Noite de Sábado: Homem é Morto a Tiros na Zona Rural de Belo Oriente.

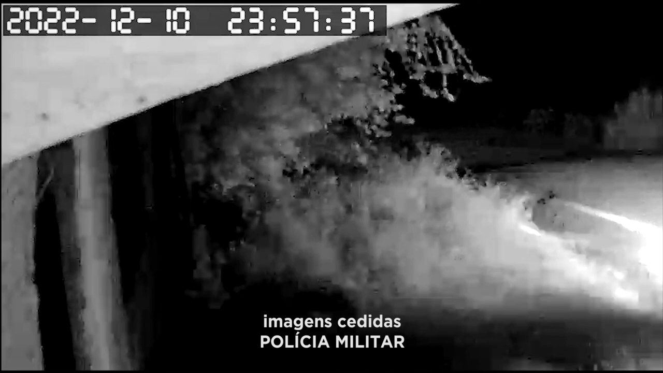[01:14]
Nas imagens ele vê aí, a gente vê o momento que ele, inclusive, pede para não ser morto, né? Ele fala, oh, meu Deus.